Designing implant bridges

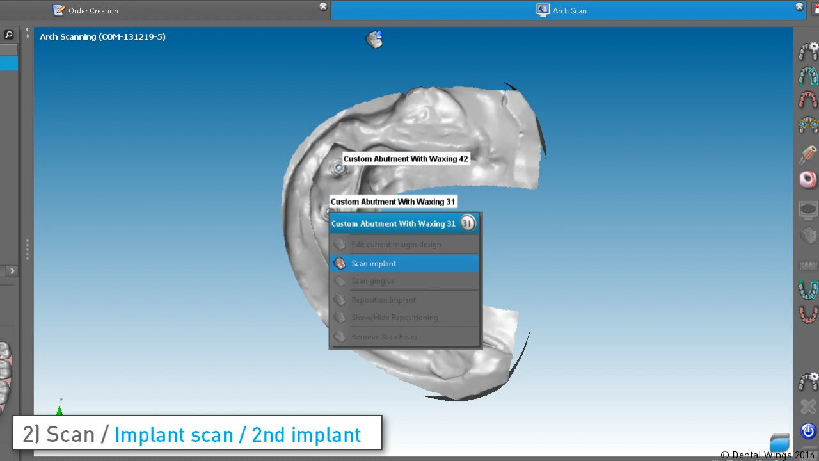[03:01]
for each implant repeat precise scan area placing the scan jig on the model and three-point repositioning